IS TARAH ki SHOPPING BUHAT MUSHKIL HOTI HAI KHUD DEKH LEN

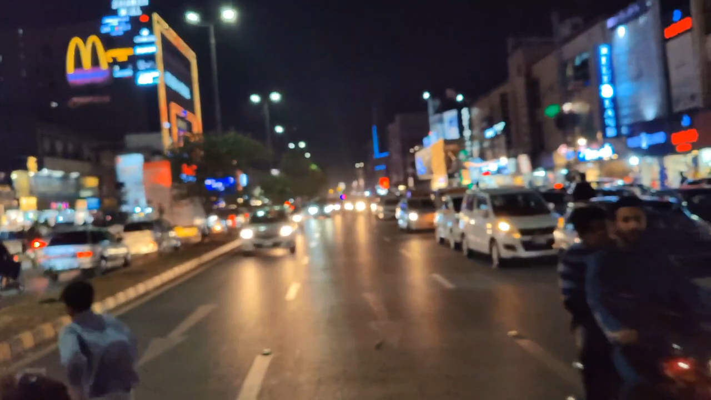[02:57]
ये देखिए आप, अच्छा रश है मगर गाड़ियों का है, शॉपिंग करने वाले लोगों का नहीं है।